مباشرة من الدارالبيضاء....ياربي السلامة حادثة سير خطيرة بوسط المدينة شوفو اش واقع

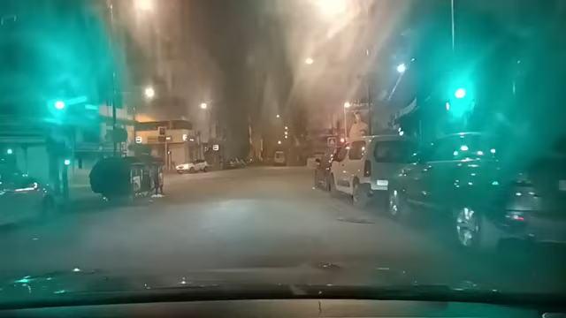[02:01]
اليوم كانت دايره بلاكا دايره عقلة السي، عينا من كلاكسونيو عيون الناس ما كلاكسونيو، عاد جا داك السيد وحيد هذيك البلاكه وخلى الناس دوز، لدرجه ان انتم ممكن
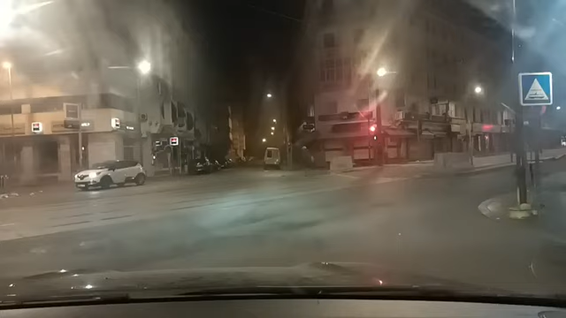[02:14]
تشوفوا البوليس جايين على عجل لانه ربما شي حد اتصل بهم، جايين باش يدخلوا باش يفكوا حركه السيد.
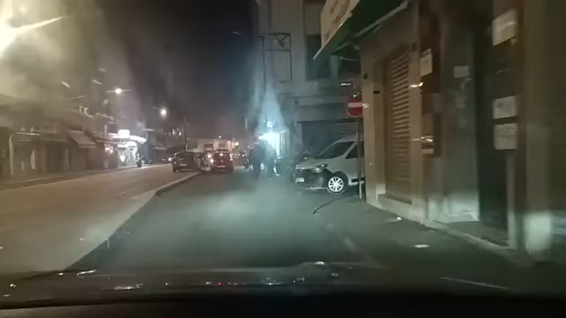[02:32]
هادشي بزنقة عمر سلاوي بوسط مدينة الدار البيضاء. الحانة اللي بإمكانك أنك في أي لحظة، المهم دابا مغاديش نقولو حتى يكون
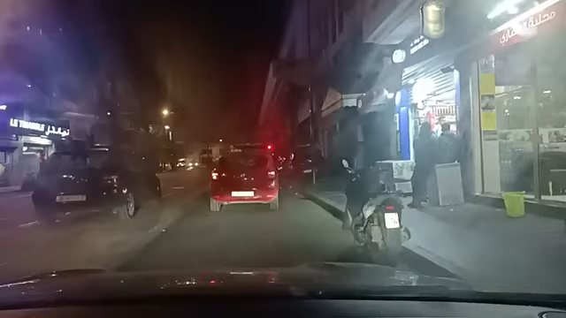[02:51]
تنتوصلو، بإمكانك في أي لحظة أنك تشري الخمر وتخرجو معاك وتدي معاك الدار في وقت خارج يعني القانون.